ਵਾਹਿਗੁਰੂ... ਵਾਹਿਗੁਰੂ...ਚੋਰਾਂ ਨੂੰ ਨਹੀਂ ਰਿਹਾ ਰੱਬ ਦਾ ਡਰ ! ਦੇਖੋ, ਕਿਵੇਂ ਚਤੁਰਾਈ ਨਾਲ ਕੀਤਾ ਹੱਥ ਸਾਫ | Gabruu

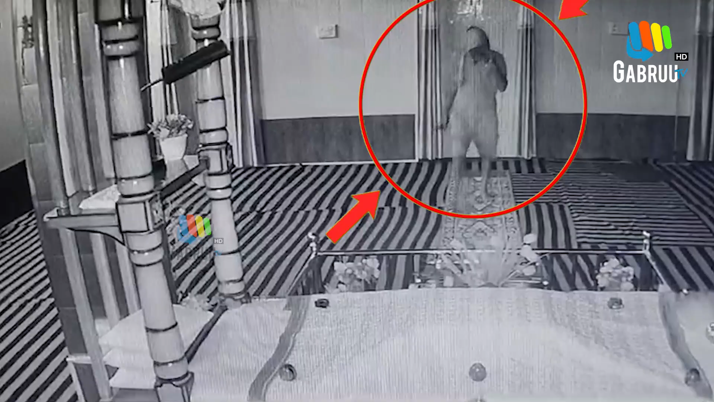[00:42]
सव संबंधी जांचे जूटी पुलिस वलो मुकदमा दरजकर के अगलेरी कारवाई अरम दिती गई है तस्वीरा तुसे साफ तोर ते देख सकते हो कि कि मैं सब कुछ बापरदा है कि मैं चलाकी नाल चोर पहला अंदर दाखल हो देने इस तो